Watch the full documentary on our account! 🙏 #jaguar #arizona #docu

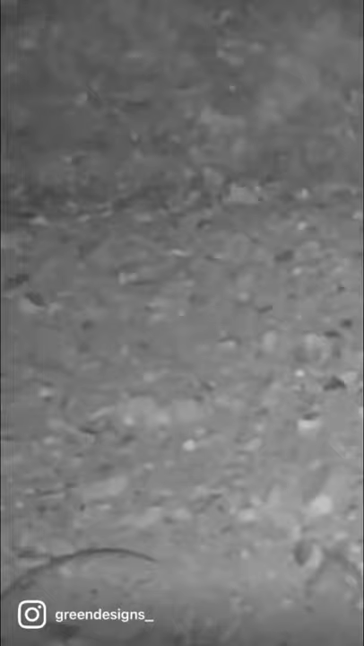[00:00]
A jaguar is roaming southern Arizona.
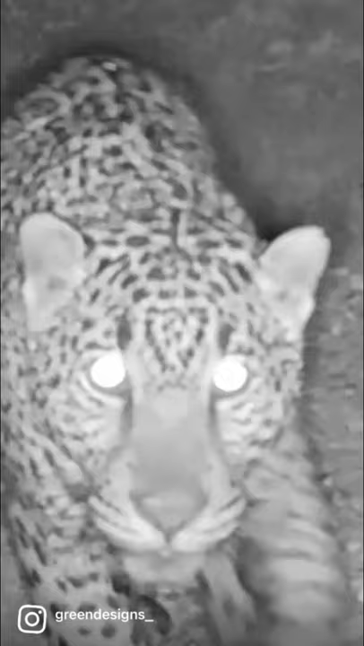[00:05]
It is the only known jaguar in the wild in the United States. Most people think of jaguars as only living in tropical jungles in other countries.